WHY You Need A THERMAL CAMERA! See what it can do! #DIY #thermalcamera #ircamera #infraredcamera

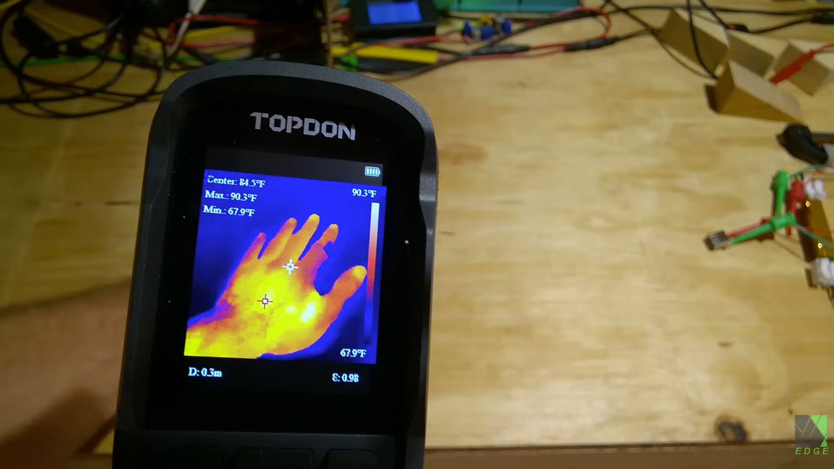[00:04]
On screen: max 90.3°F, min 67.9°F, scale top 90.3°F, scale bottom 67.9°F
Because they can see what your eyes cannot.
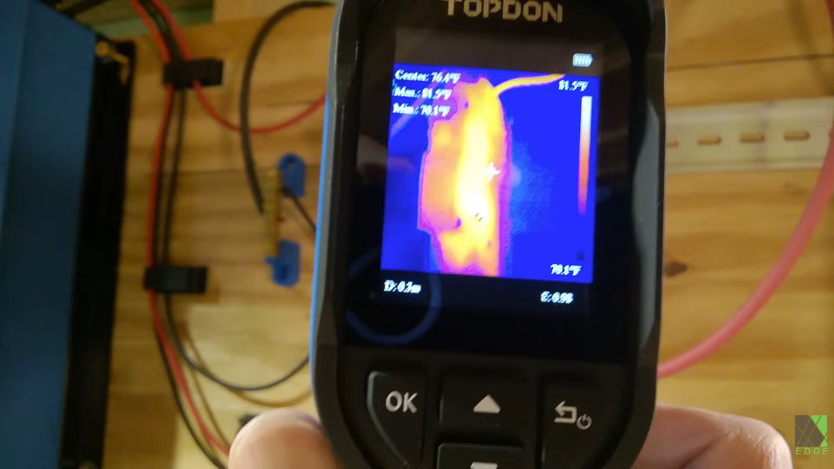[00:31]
On screen: max 81.5°F, min 70.1°F, scale top 81.5°F, scale bottom 70.1°F
As you can see this circuit breaker is nowhere near overheating.
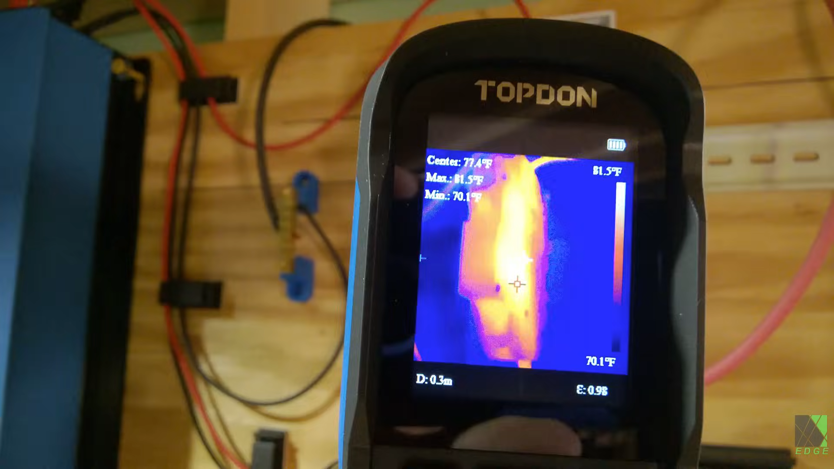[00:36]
On screen: spot 77.4°F, max 81.5°F, min 70.1°F, scale top 81.5°F, scale bottom 70.1°F
But if it had said 150 degrees Fahrenheit I would have been concerned.
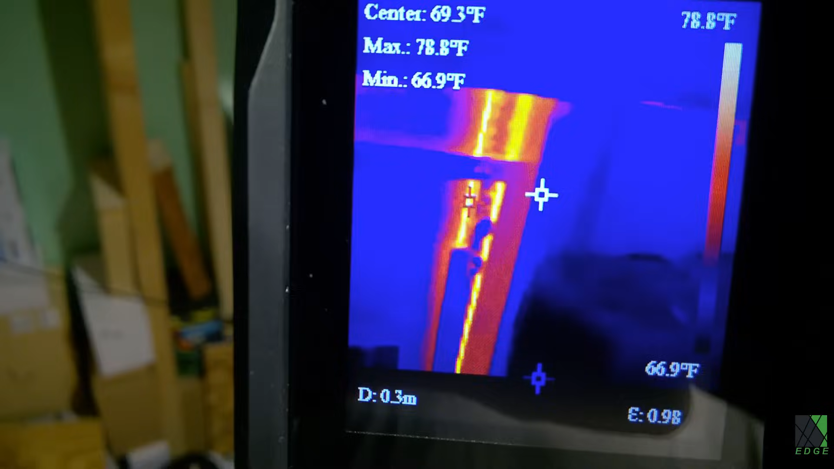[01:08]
On screen: max 78.8°F, min 66.9°F, scale top 78.8°F, scale bottom 66.9°F
Unfortunately even though I have two inch thick foam board insulation in the walls the large outside surface of the building actually gets very very hot and that heat conducts right inside and into the metal posts which hold the building up.
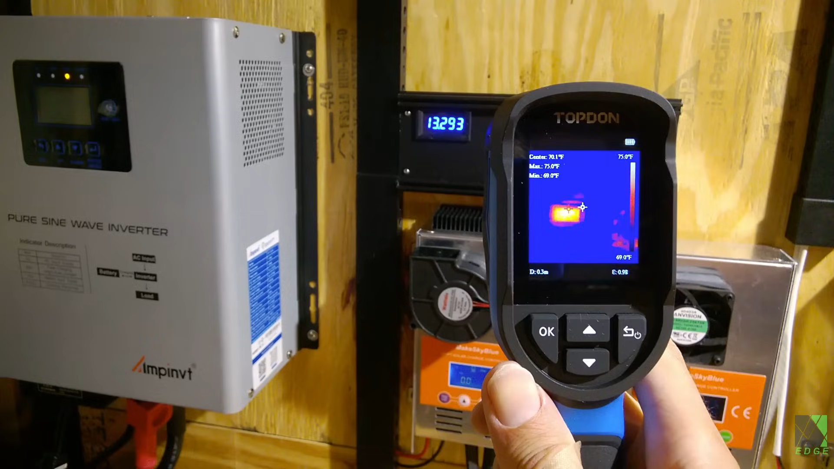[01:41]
On screen: max 75.0°F, min 69.0°F, scale top 75.0°F, scale bottom 69.0°F
This blue LED voltage display is reading as pretty hot but in reality it isn't.
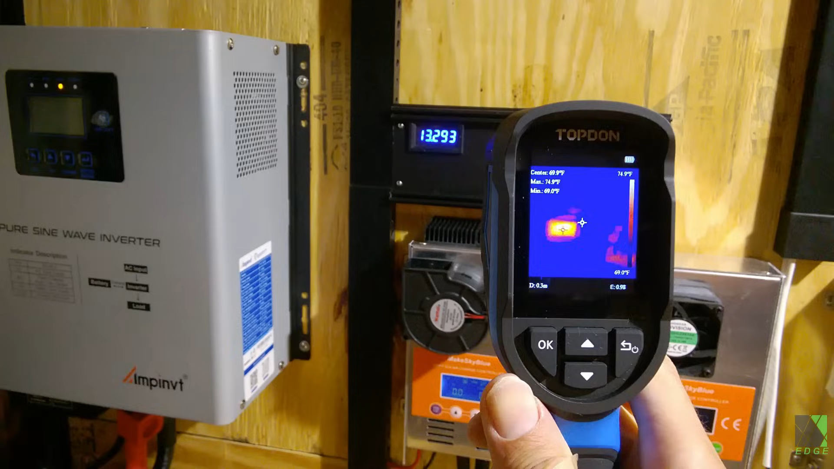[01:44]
On screen: max 74.9°F, min 69.0°F, scale top 74.9°F, scale bottom 69.0°F
It's just because of the blue LEDs and the way they interact with the IR camera.
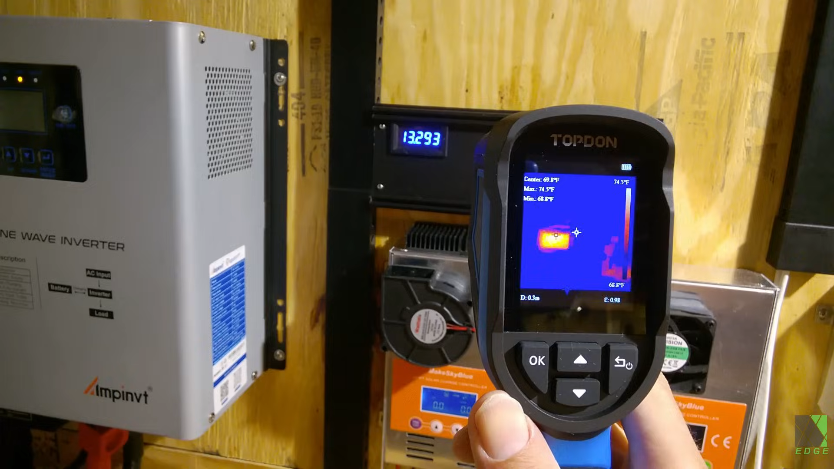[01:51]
On screen: max 74.5°F, min 68.8°F, scale top 74.5°F, scale bottom 68.8°F
Now that doesn't mean the information you get from the IR camera is useless.
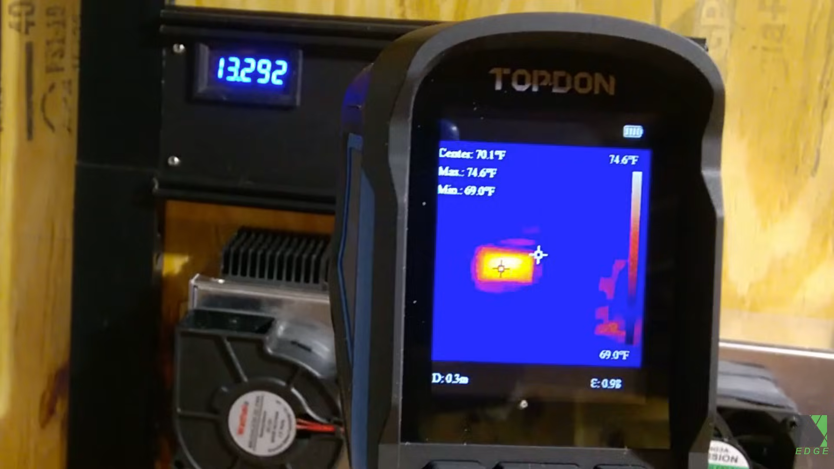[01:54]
On screen: max 74.6°F, min 69.0°F, scale top 74.6°F, scale bottom 69.0°F
It's just one of the pitfalls you have to pay attention to and keep that in mind when you're using it.
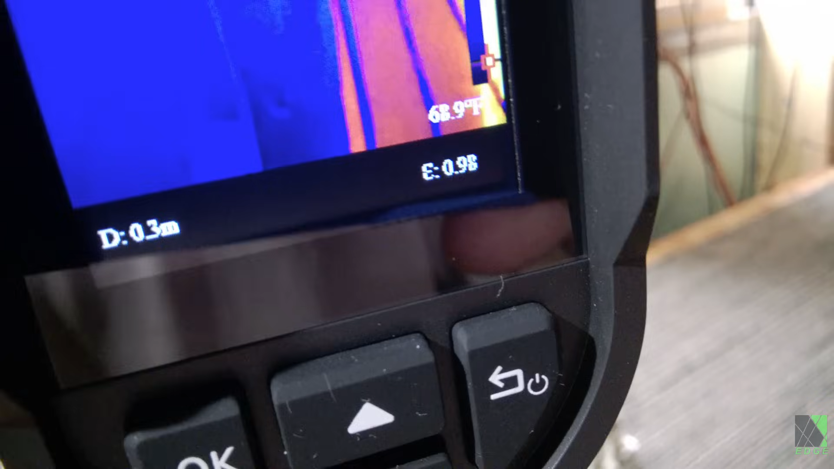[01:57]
Many thermal cameras will have the option to adjust the thermal emissivity setting in the firmware.
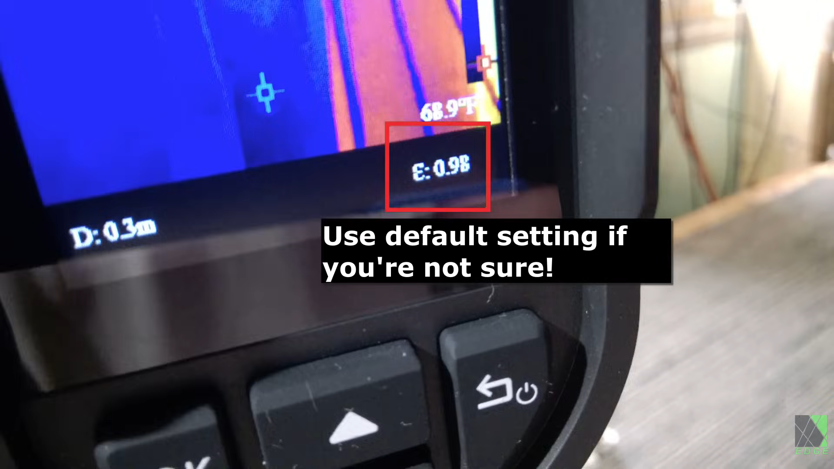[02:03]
You can see here that this camera is set to 0.98.
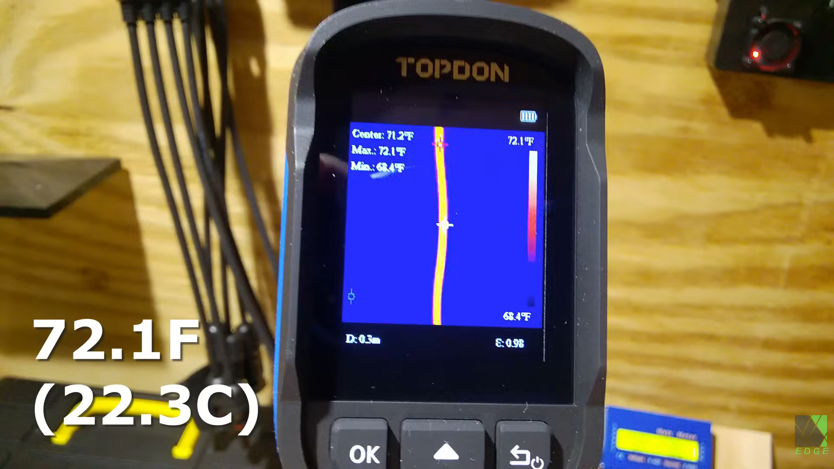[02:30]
On screen: max 72.1°F, min 68.4°F, scale top 72.1°F, scale bottom 68.4°F
As you can see this AC cable is right around 70 degrees so it's really not a problem but you can't know that just by looking at it.
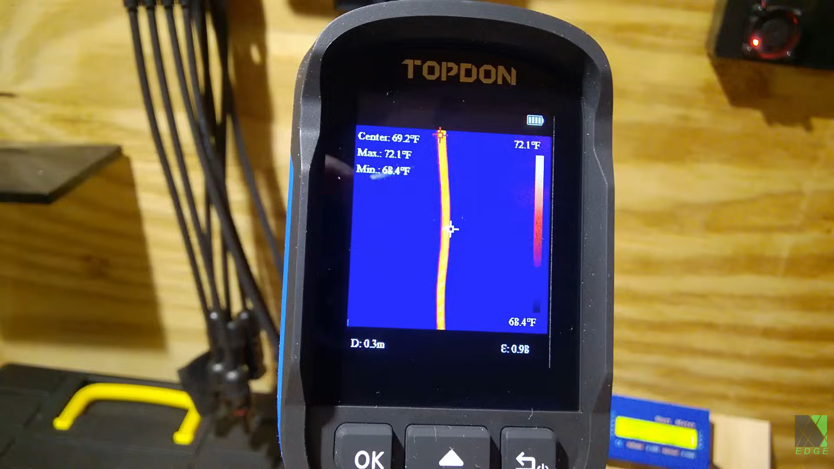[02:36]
On screen: max 72.1°F, min 68.4°F, scale top 72.1°F, scale bottom 68.4°F
Is this insulated garage door working or not? Are there any leaks where the hot air could come in or the cold air could escape?
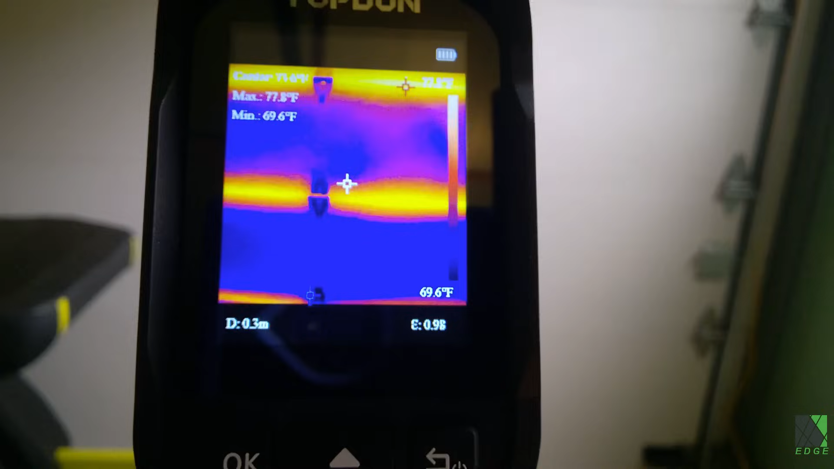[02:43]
On screen: min 69.6°F, scale bottom 69.6°F
Well it's quite obvious that this expensive door has some thermal leaks. The naked eye cannot tell but the thermal camera easily picks them up.
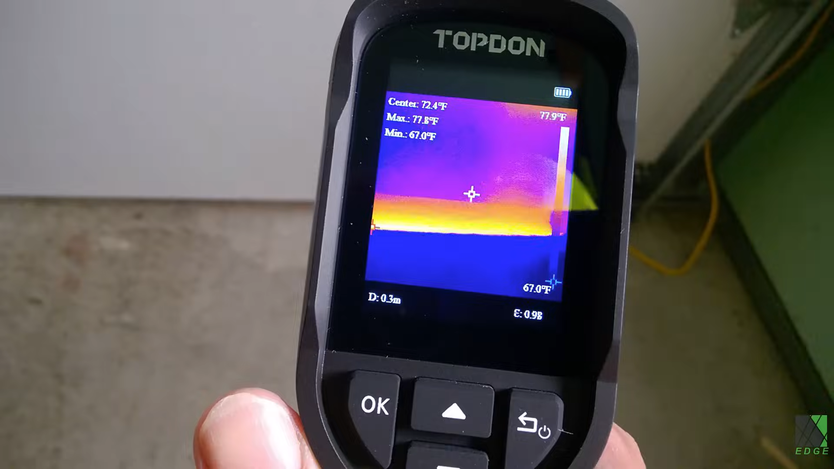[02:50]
On screen: min 67.0°F, scale top 77.9°F, scale bottom 67.0°F
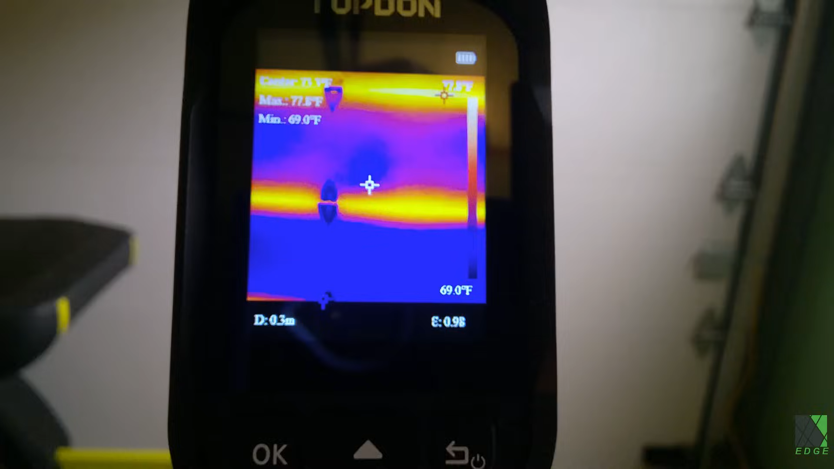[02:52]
On screen: min 69.0°F, scale bottom 69.0°F
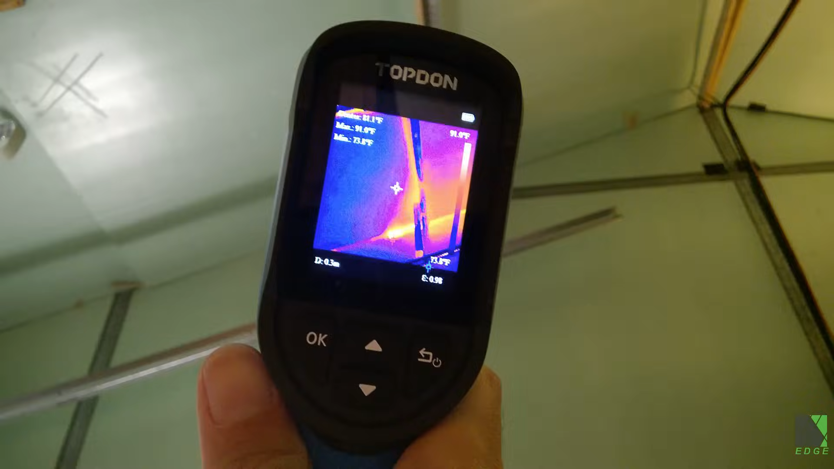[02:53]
A thermal camera can see all kinds of thermal leaks you didn't know were there and
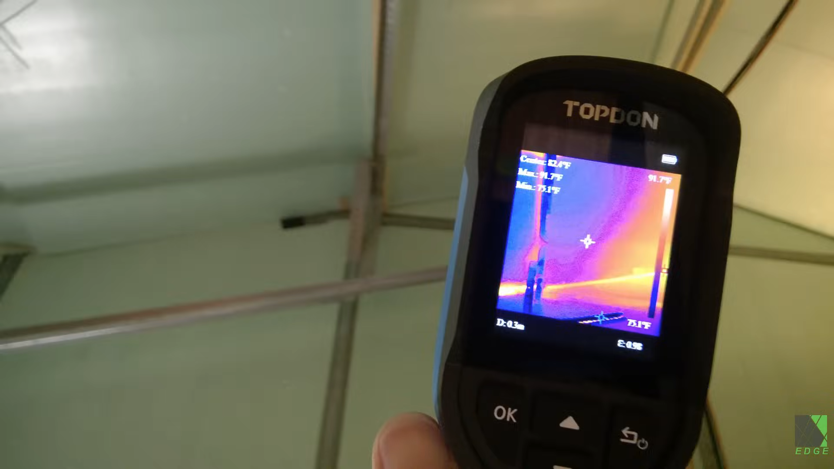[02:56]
On screen: scale top 91.7°F
it's probably better not to look if you're going to be worried about it because they're absolutely everywhere.
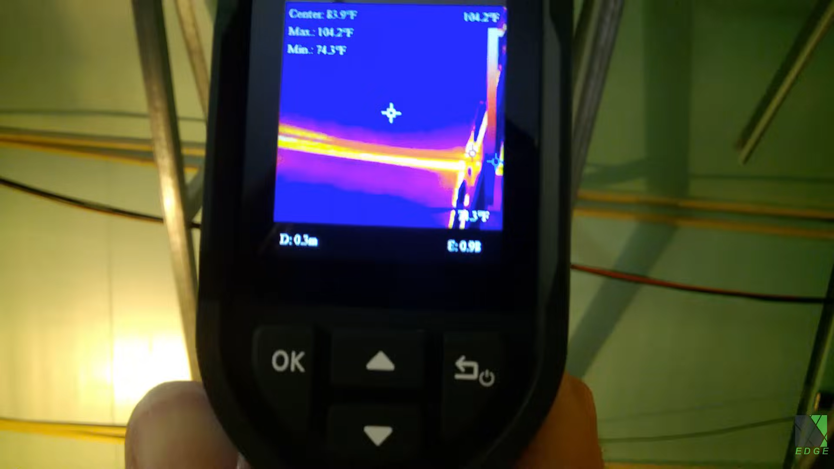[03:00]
On screen: spot 83.9°F, max 104.2°F, min 74.3°F
You can't see them but they're there.